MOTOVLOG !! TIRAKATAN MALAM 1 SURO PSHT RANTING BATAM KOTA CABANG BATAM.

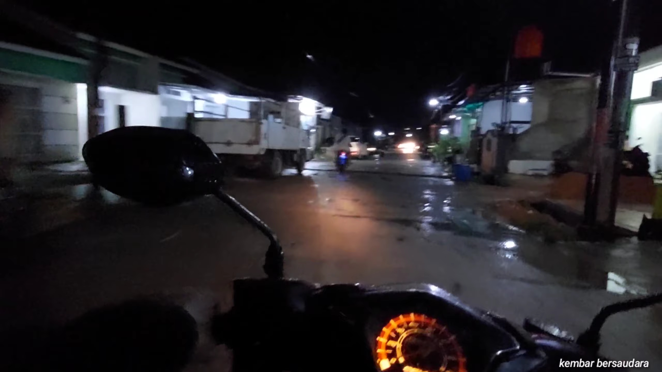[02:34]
Ini tadi kembar seharian bikin ingkung ayam tumpeng. Ini acaranya di tempat latihan kembar dulu, rayon Taman Raya, Ranting Batam Kota, Cabang Batam, Pusat Madiun. Kondisi cuaca Kota Batam dan sekitarnya, M Center dan sekitarnya, diguyur hujan dulu.
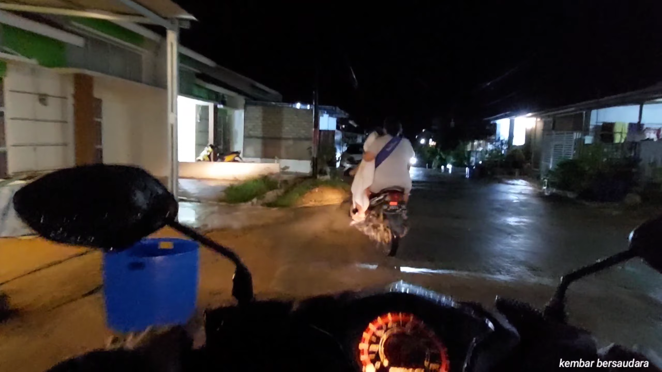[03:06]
Tadi pas mau maghrib, setengah enaman itu mulai hujan mendung.
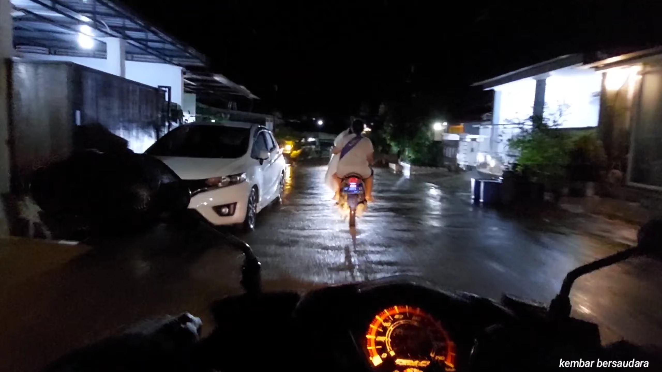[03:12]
Ini alhamdulillah jam hampir setengah 10 ini reda. Ini kembar lewat dalam perumahan. Suasana sepi.